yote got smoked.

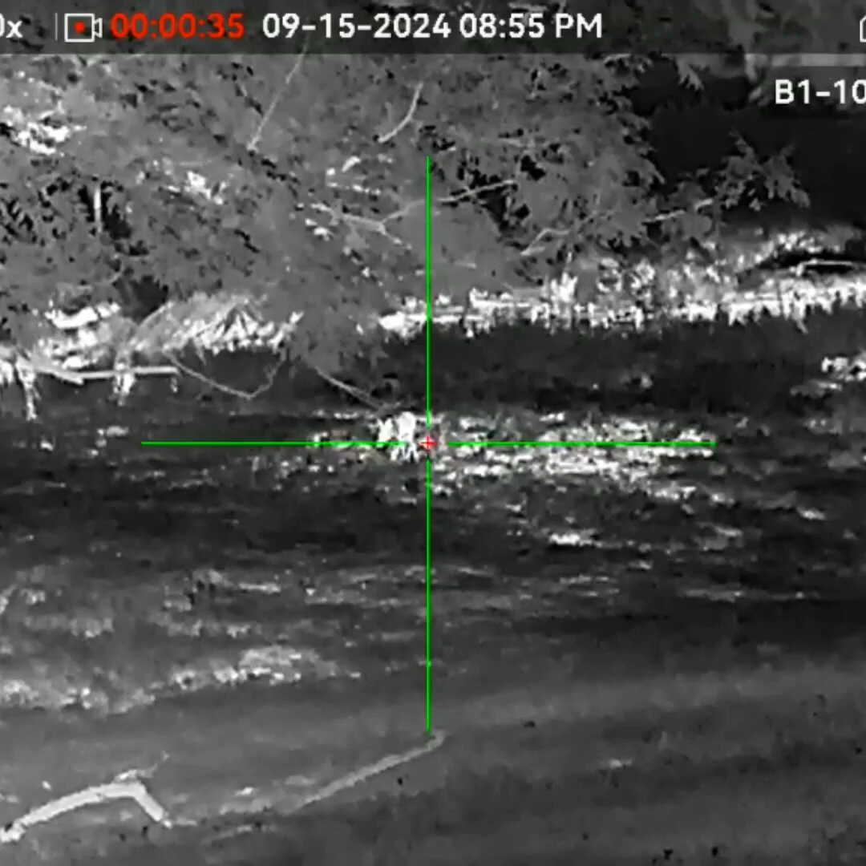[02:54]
Come on, big boy. He's coming in for that pig.
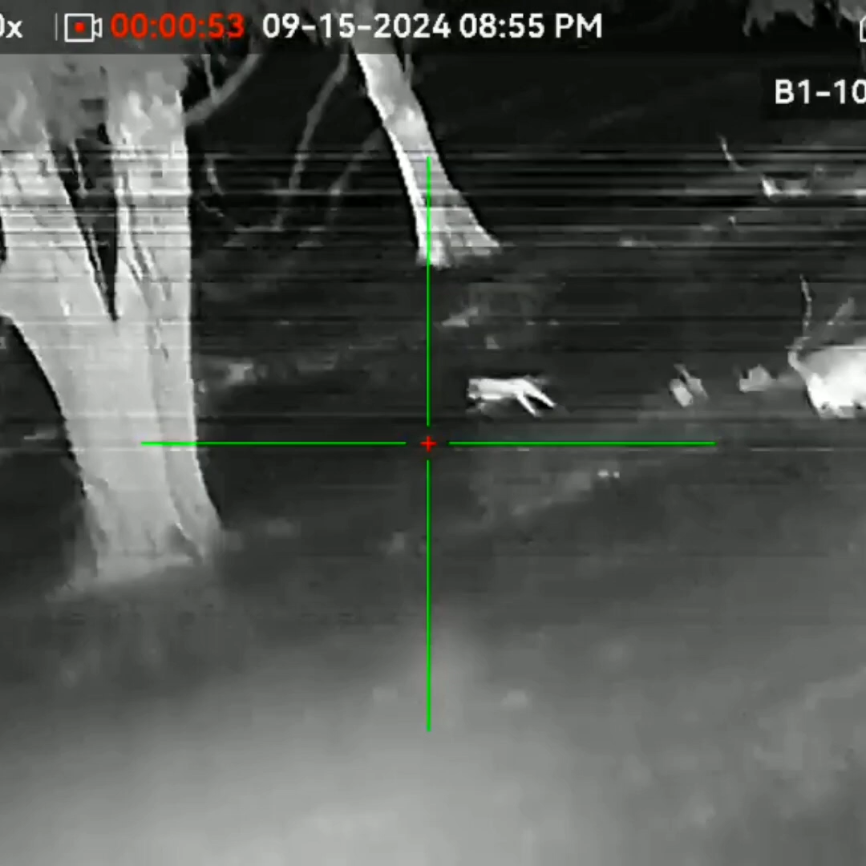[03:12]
He's down though. He's down. He's down. Let's see him.
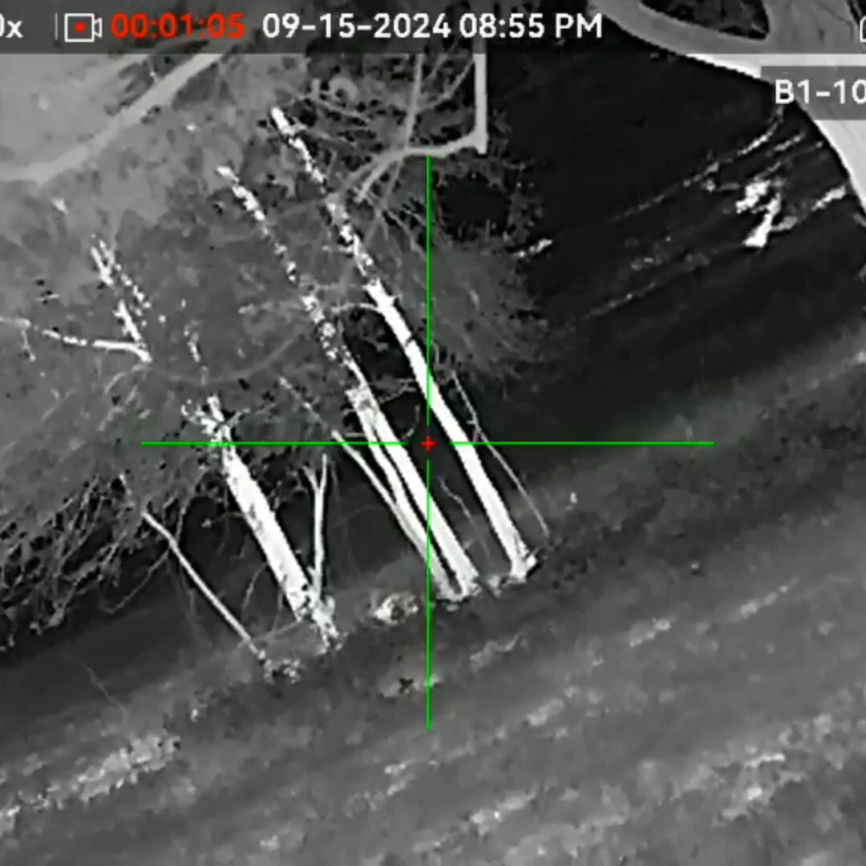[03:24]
It's a long ass shot.